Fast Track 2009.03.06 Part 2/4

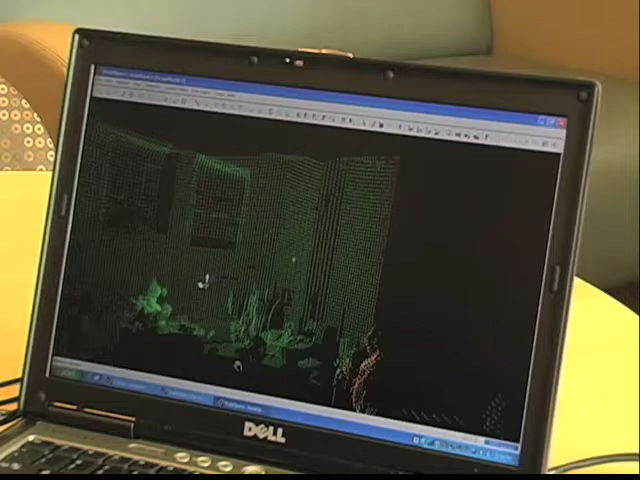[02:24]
Basically, the scanner reproduces three-dimensional objects and sends the image to a computer screen.